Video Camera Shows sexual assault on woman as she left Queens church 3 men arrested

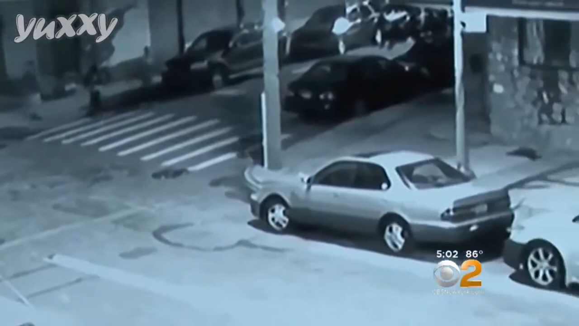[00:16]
MINUTES LATER, THEY HUDDLE TOGETHER AND THEN ONE TAKES OFF RUNNING TOWARD HER WITH THE OTHER THREE CLOSE BEHIND.